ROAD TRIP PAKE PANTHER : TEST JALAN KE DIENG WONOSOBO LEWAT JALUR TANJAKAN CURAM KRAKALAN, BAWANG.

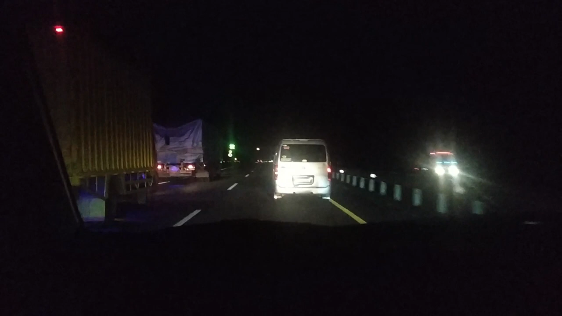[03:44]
Wih, kacau banget nih. Udah ambil kiri sana, terus sana ya.